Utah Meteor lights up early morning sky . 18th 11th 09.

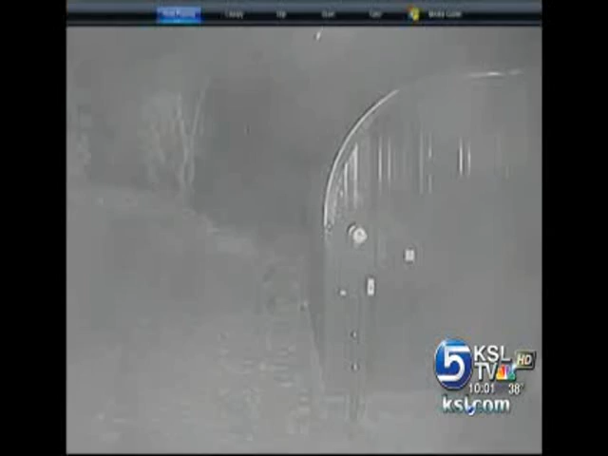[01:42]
A camera at the University of Utah's Frisco Peak Observatory near Milford caught it, then got the aftershock rumble a few seconds later. Seismology monitors at the U picked up the rumble from the air.